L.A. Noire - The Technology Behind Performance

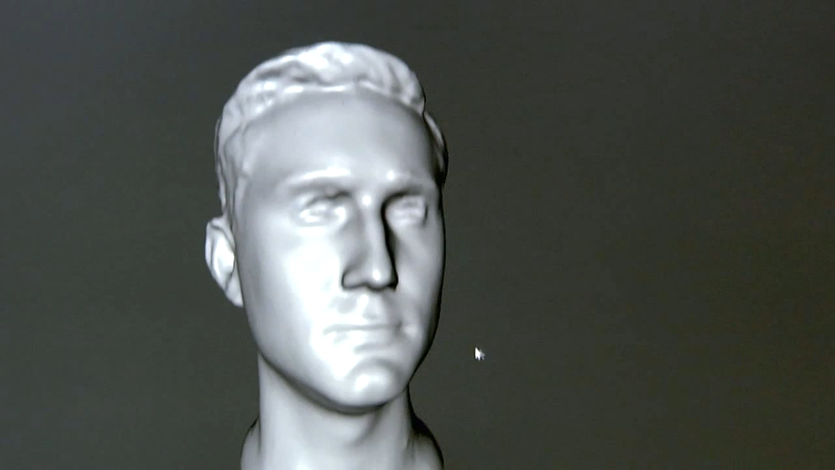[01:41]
They deliver their lines, and as they talk, they get processed and turned in 3D.